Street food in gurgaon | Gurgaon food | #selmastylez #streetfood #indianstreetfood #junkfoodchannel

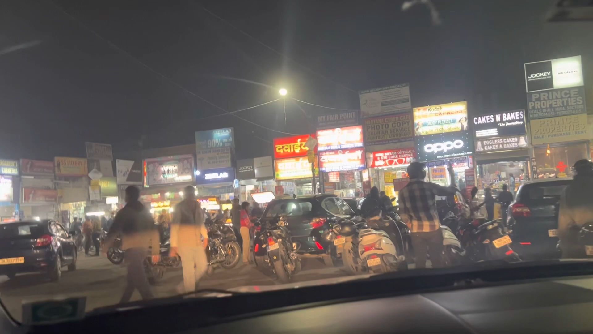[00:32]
Here, we enter from one direction and exit from the other direction There is no parking